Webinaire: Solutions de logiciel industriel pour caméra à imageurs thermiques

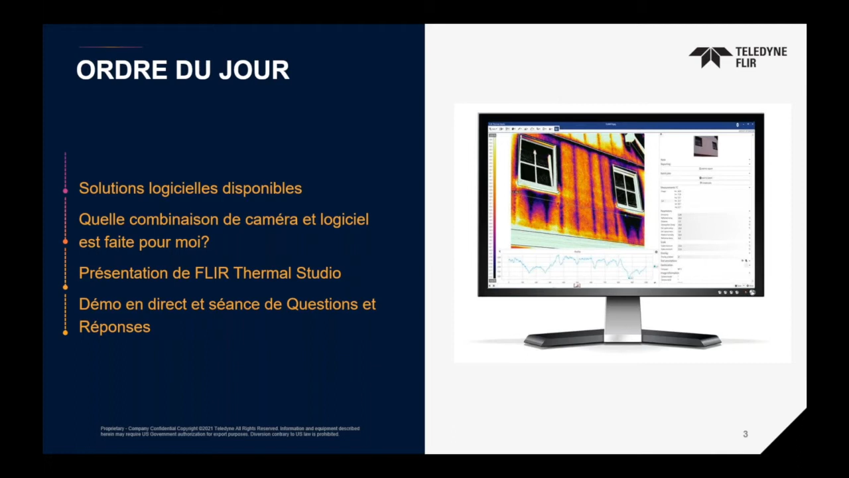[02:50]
On va discuter le logiciel de rapport qui s'appelle maintenant FLIR Thermal Studio. Et finalement, on va avoir une démo en direct, de petites démos ou des questions à la fin. Cette page-là vous donne l'aperçu de toutes les solutions des logiciels qu'on a offert dans les différentes catégories.
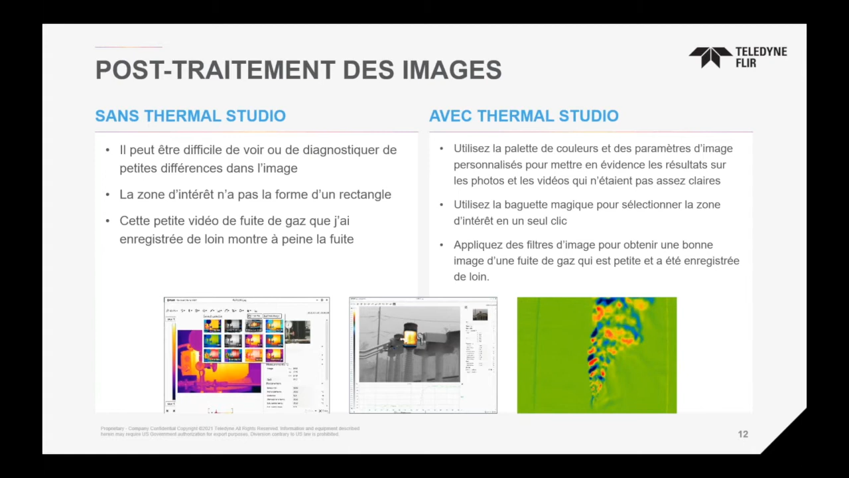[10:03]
Et si on a un exemple, quelqu'un qui fait une inspection des fuites de gaz avec nos séries de détection de caméras de détection de gaz, il est limité. Et qu'est-ce qu'on peut faire avec les caméras prendre vraiment les caméras, est-ce que je vais prendre vraiment le logiciel pour vraiment appliquer les bons filtres, pour vraiment voir et améliorer l'image capturée par la caméra. Ça, c'est un petit exemple de quel genre de traitement qu'on est capable de faire avec les images. C'est une vidéo de 1 minute, je vais jouer ça tout de suite. Ici, on rajoute un petit spot meter.
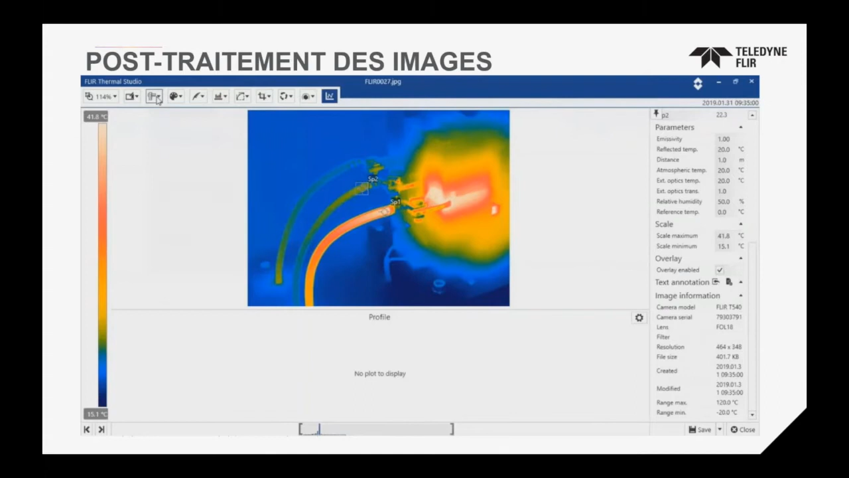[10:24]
On screen: scale top 41.8°C, scale bottom 15.1°C
On peut créer une delta dans notre image.
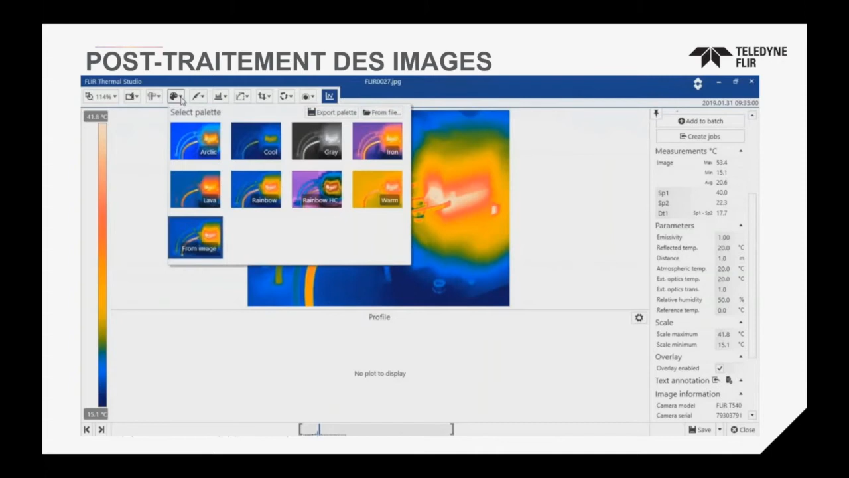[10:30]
On peut changer la palette de couleur. On peut créer des isothermes pour vraiment distinguer certaines couleurs de certaines températures ou certaines valeurs.
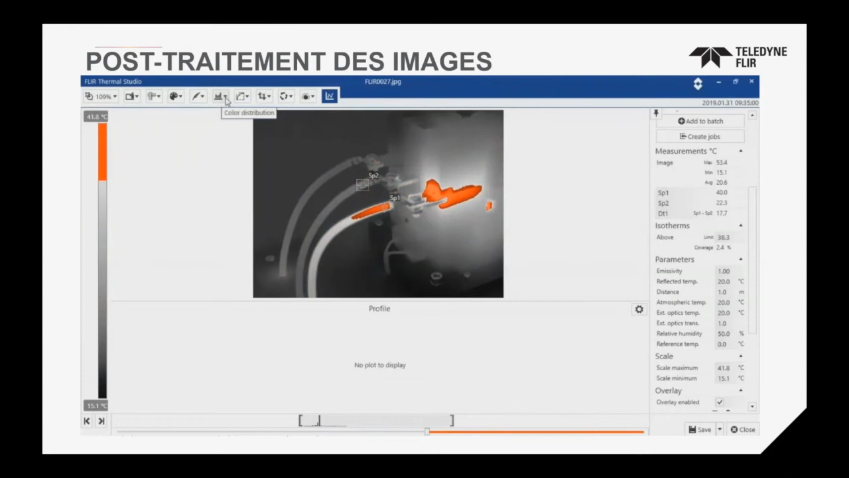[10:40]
On screen: scale top 41.8°C, scale bottom 15.1°C
On peut améliorer les détails sur l'image.
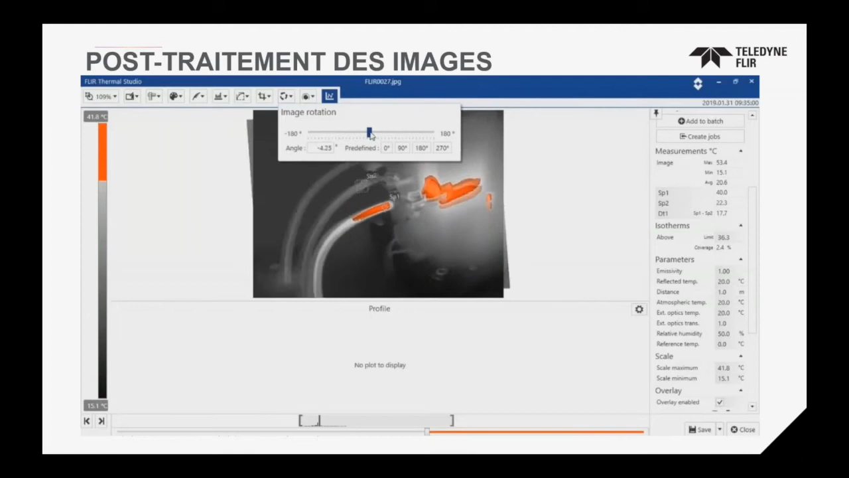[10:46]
On screen: scale top 41.8°C, scale bottom 15.1°C
On peut faire une rotation de l'image. Et ensuite, on peut changer les modes, les MSX. C'est pour ceux qui ne connaissent pas le MSX, c'est deux images combinées en un,
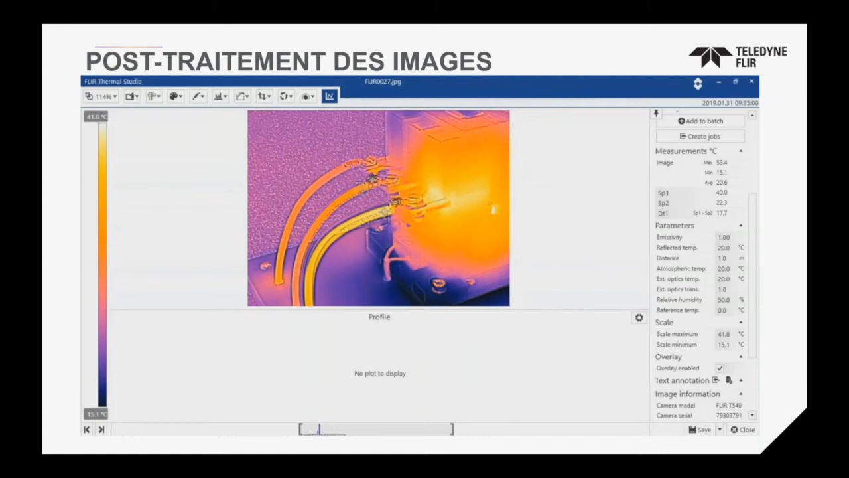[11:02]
On screen: scale top 41.8°C, scale bottom 15.1°C
de digital et thermique, dans une image. On peut ajouter d'autres outils, on peut créer des graphiques. On peut vraiment avoir plusieurs fonctionnalités avancées dans notre logiciel pour
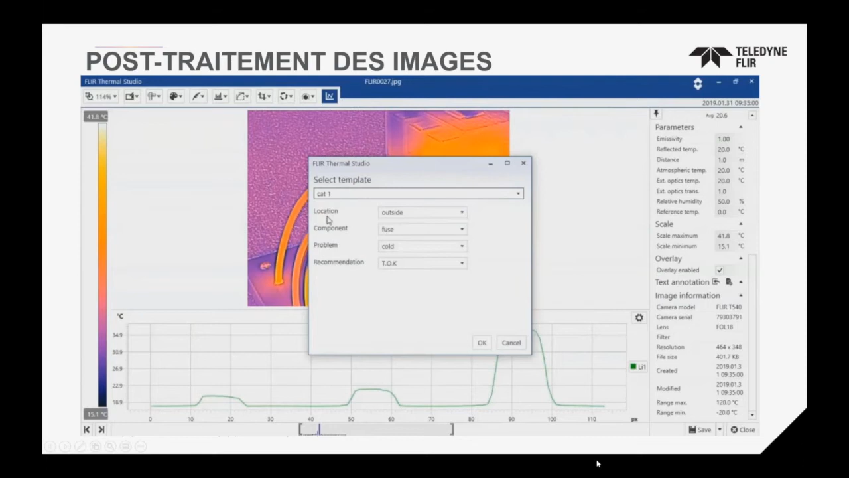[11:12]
On screen: scale top 41.8°C, scale bottom 15.1°C
vraiment donner le plus possible des outils de travail pour vraiment donner la meilleure analyse possible. Okay? Ça, c'est des fonctionnalités qui n'est pas disponible sur le canal. Okay?
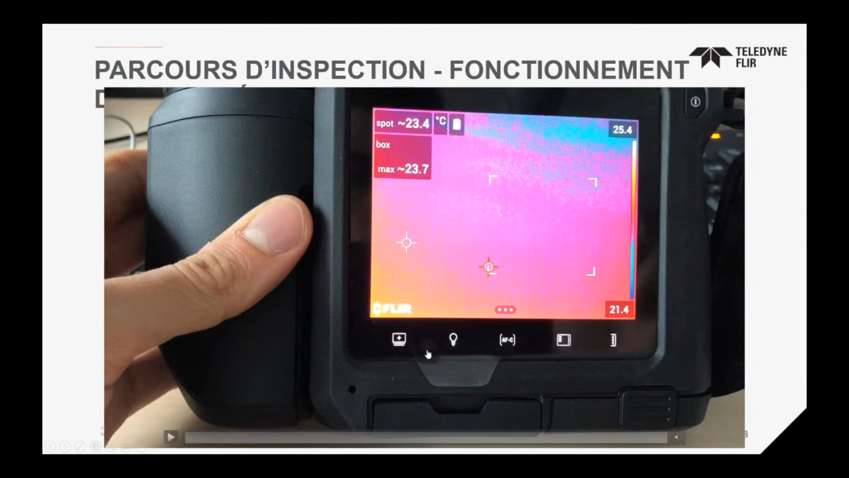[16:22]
On screen: spot 23.4°C, max 23.7°C
Alors, on va jouer cette vidéo-là pour montrer rapidement comment on accède à ce groupe de travail.
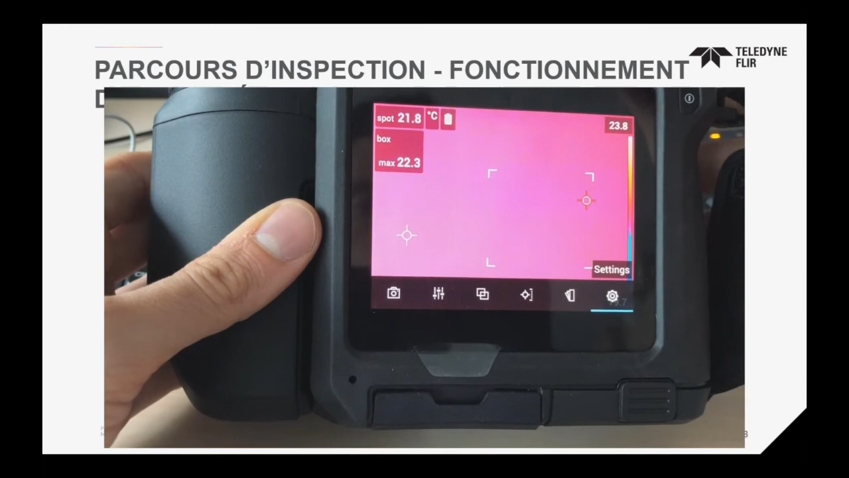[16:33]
On screen: spot 21.8°C
Ça, c'est un modèle de caméra, mais c'est plusieurs modèles qui ont cette option-là. On va l'activer le groupe de travail.
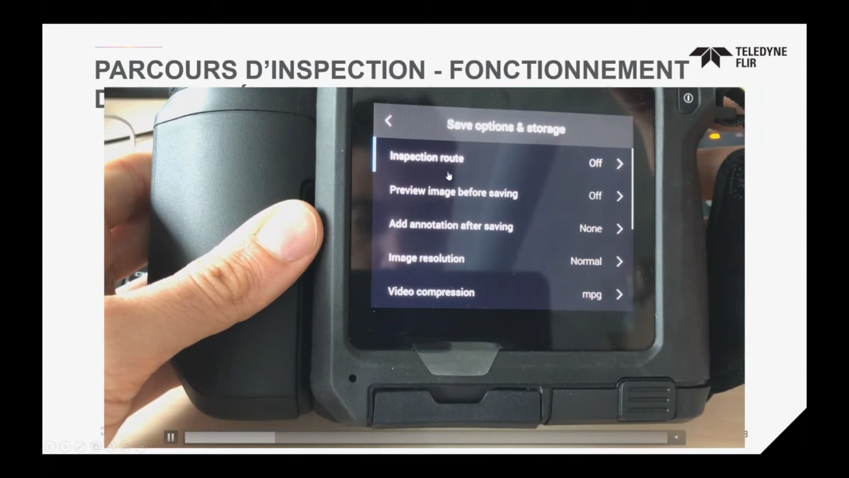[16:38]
On va essayer de se marquer Inspection Group.
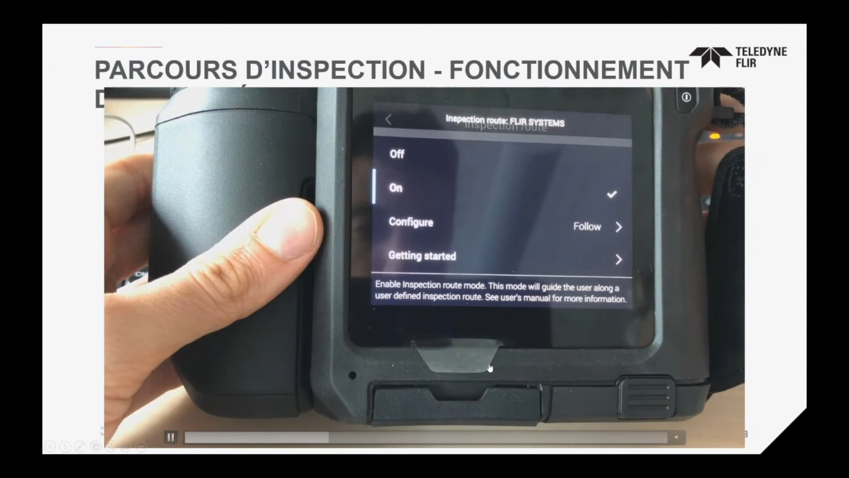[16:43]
Là, toutes les options qu'on avait créées dans Thermo Studio pour le parcours de travail apparaissent maintenant dans l'écran de caméra. Maintenant, le technicien va être capable d'accéder à l'info
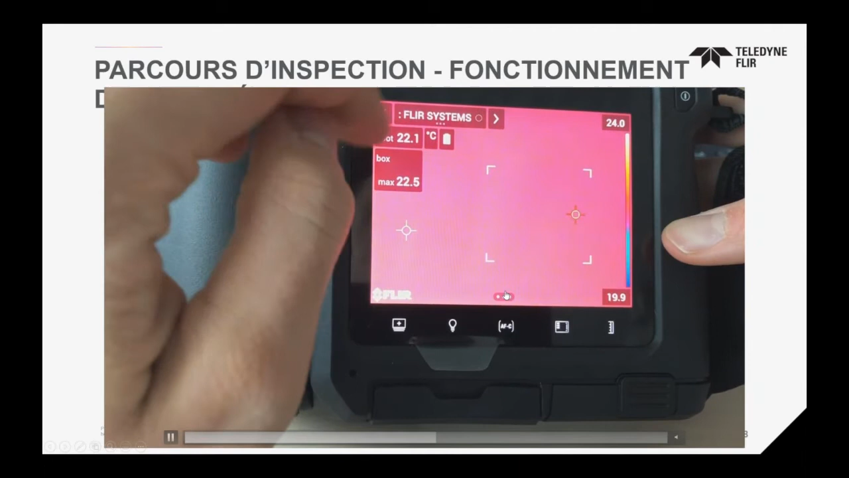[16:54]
On screen: spot 22.1°C
avec les critères et on peut ajouter les images
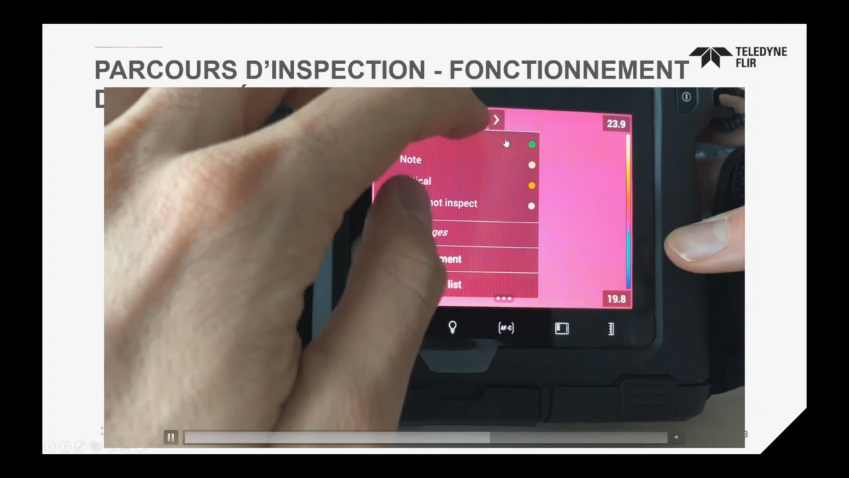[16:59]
incluant le statut d'échec des équipements. Si on veut voir c'est quoi mon inspection, on peut tout le regarder, toute la liste d'inspection.